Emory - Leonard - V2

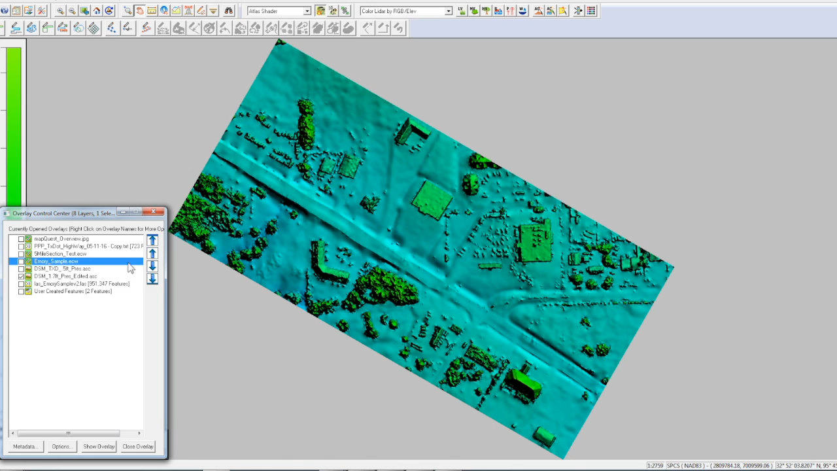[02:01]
So this is a digital surface model created from this flight. And then at any two points I can click and get a line of sight profile. And as I move along you'll see the red X moving on the yellow line. And you can see that's 82 feet to 70. So we're only dealing with three foot differentiation here.
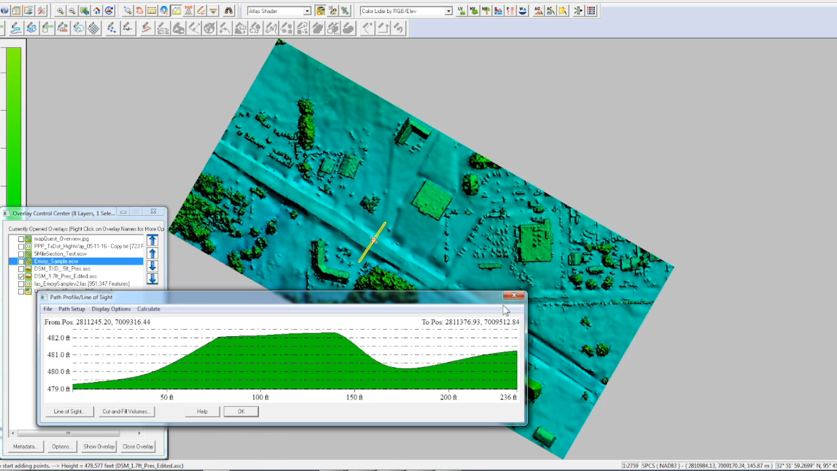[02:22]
But it's easy to identify it. And then we can take and zoom in and kick it into 3D and look at the surface in 3D.
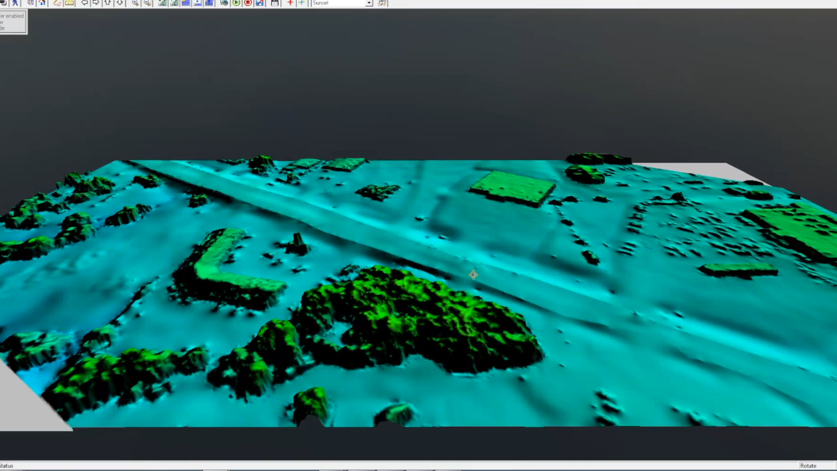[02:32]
And then last but not least we can merge the DSM which is a series of last points.